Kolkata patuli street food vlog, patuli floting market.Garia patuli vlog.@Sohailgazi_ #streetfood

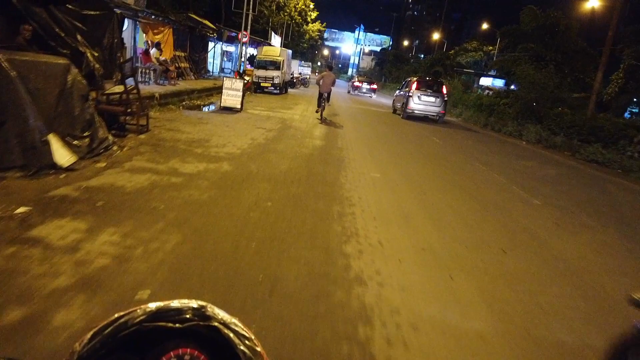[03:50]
এখন আমরা দেখছি হরেনটা বাজিয়ে যাব, দেখি এই সামনে সাইকেল আলো আছে, ওর রিয়াকশনটা কি আছে, চল চল আগে চল, একটু মজাই করছি।